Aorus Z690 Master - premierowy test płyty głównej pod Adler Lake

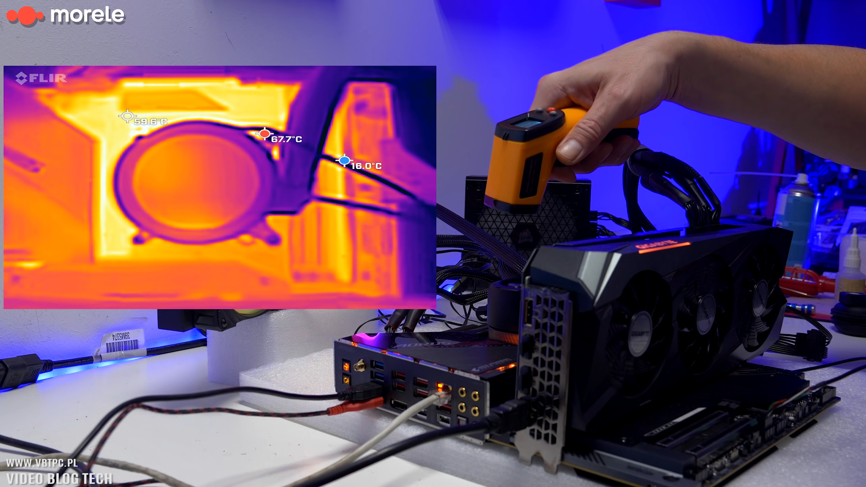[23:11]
Szukam gorącego, o, tu było gdzieś 57 stopni. Na górnym mamy 53 stopnie. O, tutaj jest 61 prawie stopni Celsjusza, więc powietrznie są bardzo dobre te temperatury, no ale chłodzenie sekcji zasilania jest potężne.